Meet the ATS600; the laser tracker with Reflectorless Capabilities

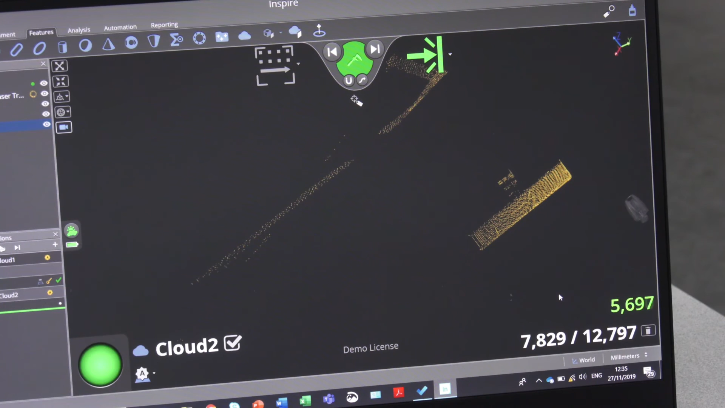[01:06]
So we can do a thousand points a second at a range of 60 meters, still with a really good accuracy.